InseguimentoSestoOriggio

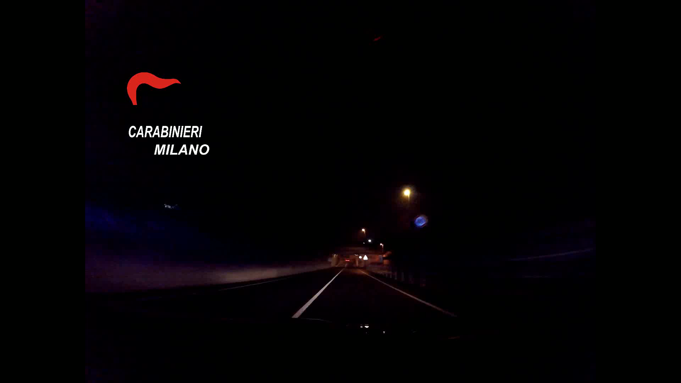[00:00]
male, ce l'abbiamo noi adesso davanti, eh. Occhio pancia. Sì. Occhio, eh. Occhio il boss. Thank you.